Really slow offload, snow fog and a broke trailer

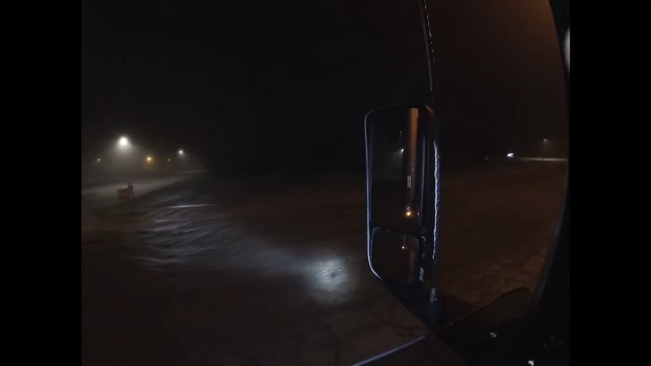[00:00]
324 in the morning Friday the 14th everything here is covered with ice you see it and maybe you see it blowing see it on my antenna and mirror that ice fog here last night and it covered everything with a coating of ice almost it's it looks like it's snowed out there headed to Indianapolis